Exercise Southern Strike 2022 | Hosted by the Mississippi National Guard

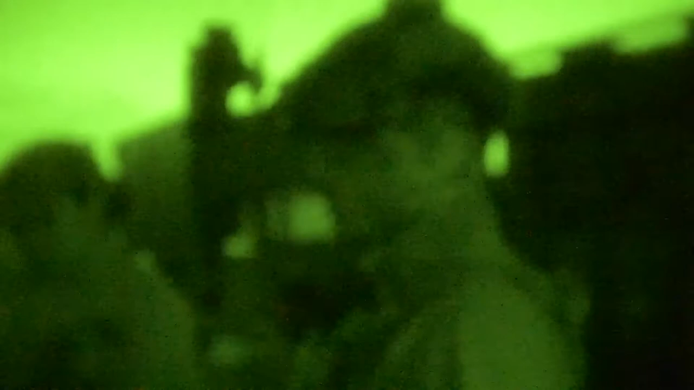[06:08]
As long as night falls and we're going to transition to light source at low light environment.
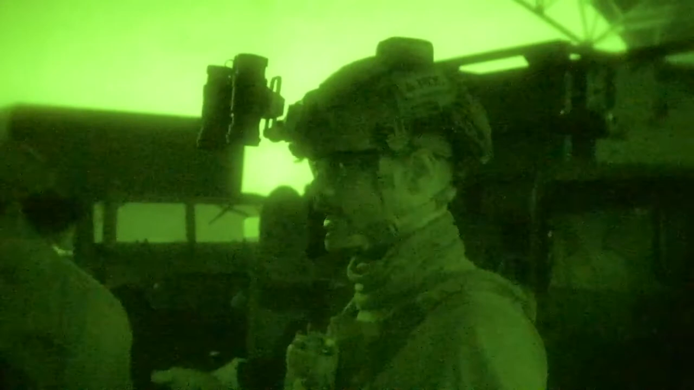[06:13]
So that's why we got Nogs.
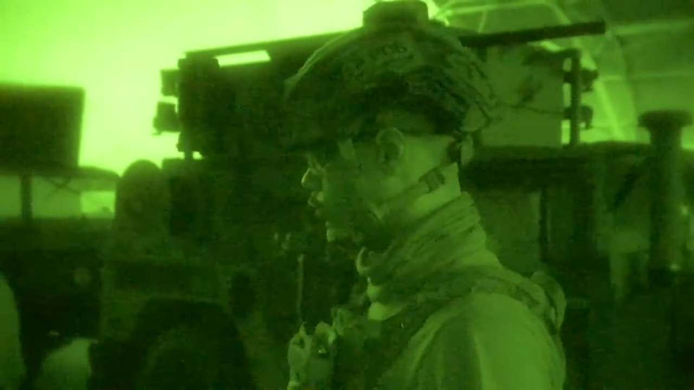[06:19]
And we're just going to be doing that over and over until we get used to it.